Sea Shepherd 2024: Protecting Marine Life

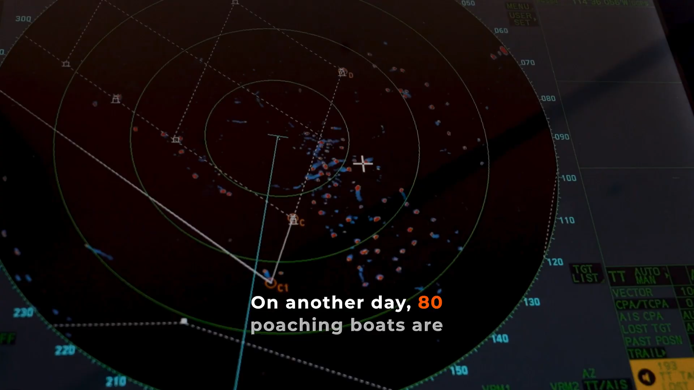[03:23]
On another day, 80 poaching boats are immediately intercepted using Sea Shepherd hardware.